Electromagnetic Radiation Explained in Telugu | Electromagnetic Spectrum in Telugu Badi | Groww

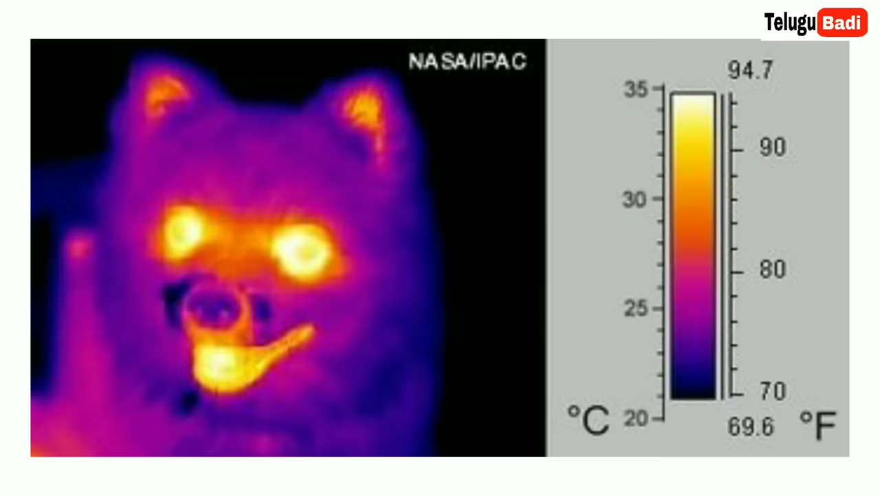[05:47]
Infrared Waves விட்டி வேவுலன்த 25முமேடரல்லும்டி 7 uycies 1மேடரல வரக்கும்ட்டு troop்டும்டி
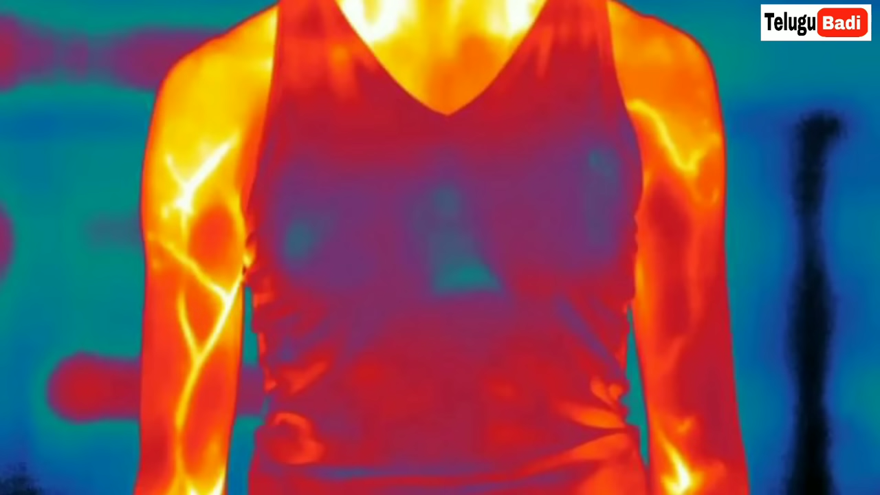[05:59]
காப்பட்டி பிப்பைக் கேண்டியைக் கேண்டும். ద്మలు కొన్ని రకాల పురుగులు ప్వాములు వంటివి ఈ ఇంఫ్రారేడ
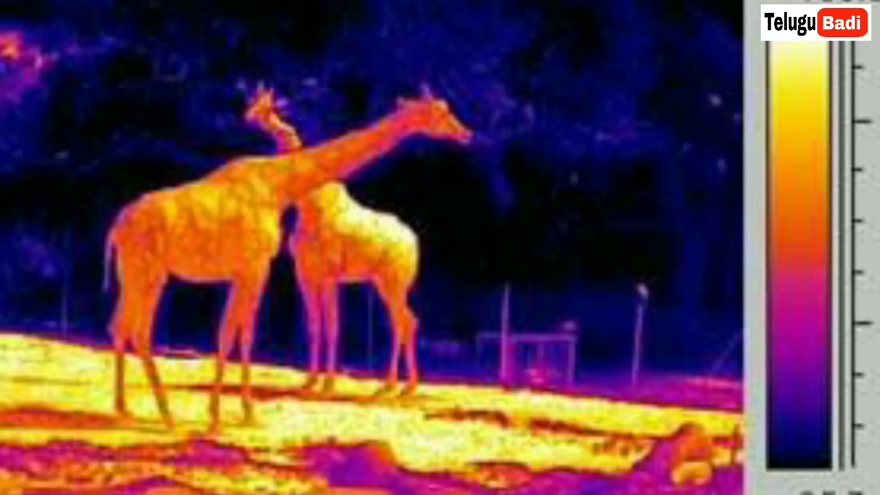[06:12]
విశందువార చేకట్ లో చోడగళుతాయ్ అలాగే ఇంఫ్రారేడ కెమేరాలు ఇవి